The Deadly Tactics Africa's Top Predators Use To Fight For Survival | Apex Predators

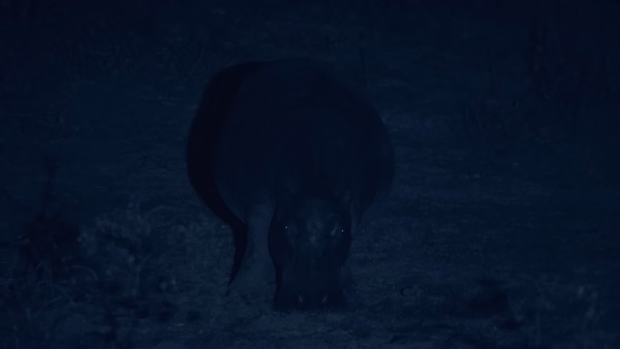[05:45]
They have little to fear. They're more dangerous than most of the predators that trawl this bush. Most, but not all.
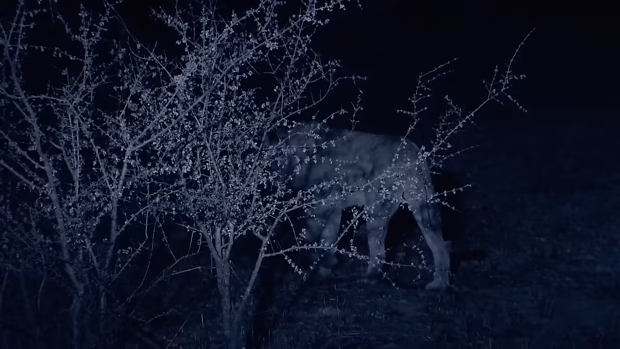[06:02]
One of Africa's most powerful terrestrial predators. When they team up to hunt en masse, they are formidable.
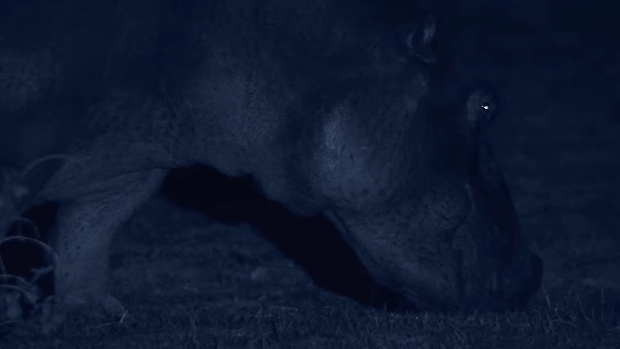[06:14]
A pride of 16 has this bull surrounded.
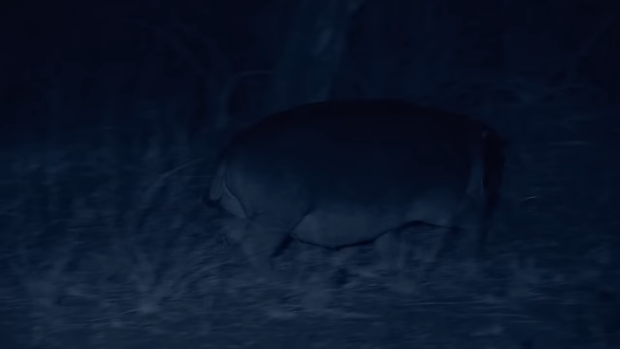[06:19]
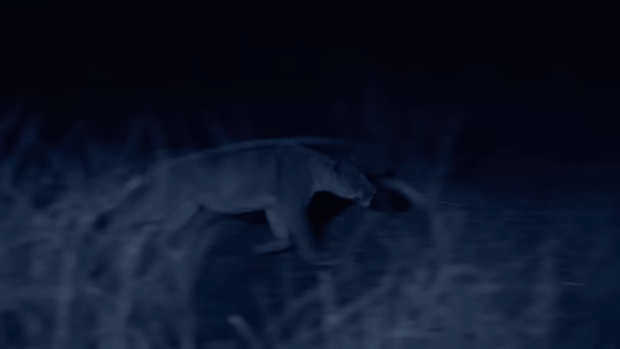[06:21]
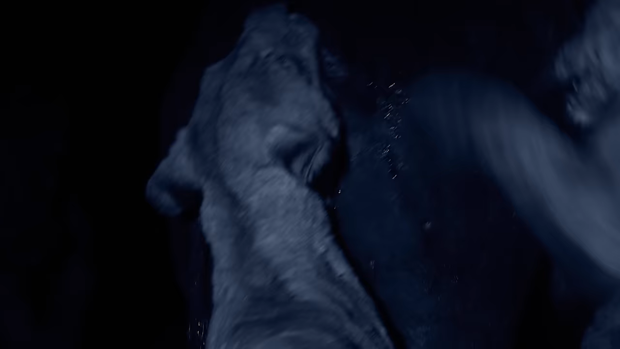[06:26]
They mob him with jaws and claws. The hippo can crush a skull with a bite.
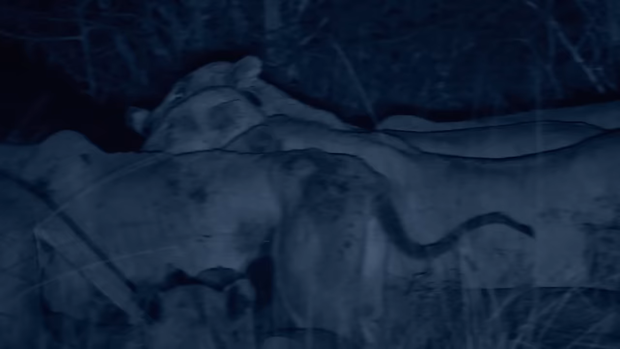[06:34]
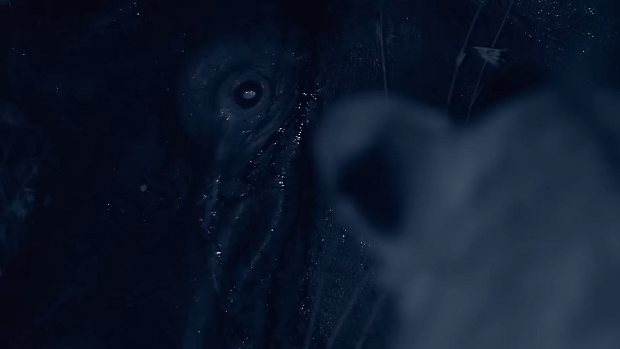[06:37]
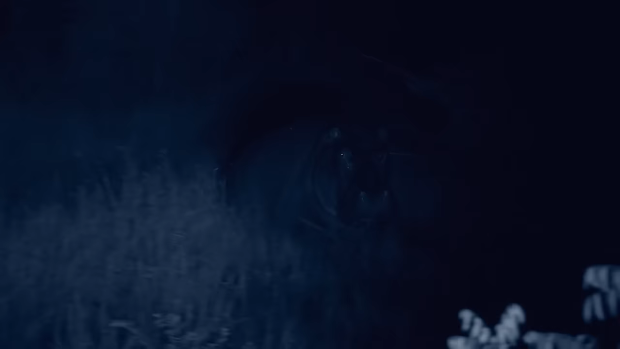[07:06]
The hippo wins this fight. The hippo wins this fight. The hippo wins this fight.